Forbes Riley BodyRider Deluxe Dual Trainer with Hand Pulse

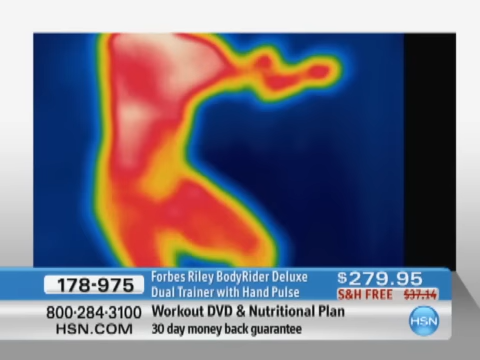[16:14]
Total. The core, the arms, the back. And that's her just sitting down in the easy low. I love it. I love it. It gets better. When you add the arms and you stand up, you just talked about the wiggly jiggly on the arms.
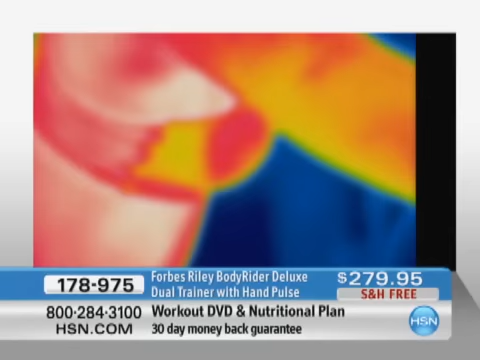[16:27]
White is the hottest that it gets. You look at the yellow. I like where the abs and the obliques, how it's white there.
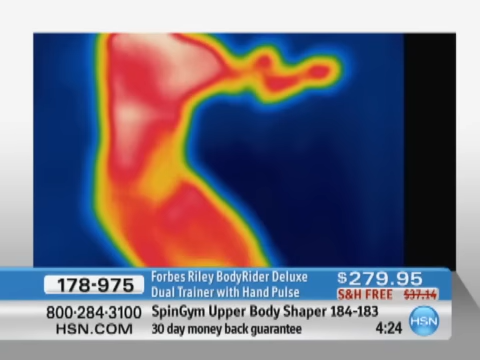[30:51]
Everything yellow is super fire. That is about 15 to 20 minutes we had her sit on that bike. And I'll tell you what. It takes a little bit of time. And gradually, bam, you are firing your legs, your arms, your chest, your core. That's just in seated position, Marla. That's just sitting down. You add the arms. And look what happens to the back of her arms and her chest and her core.
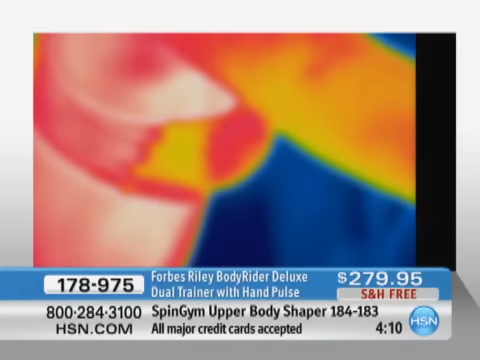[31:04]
Wow. That white part is as hot as it gets.
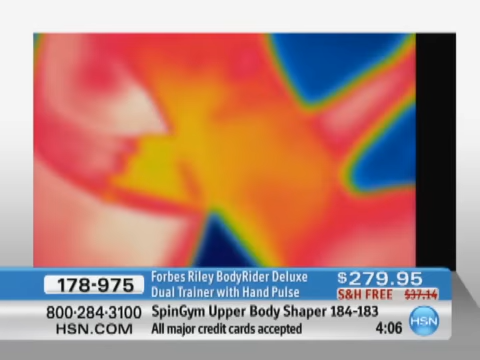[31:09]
That is off the chart. The back of her arms are on fire. And that's, you know what?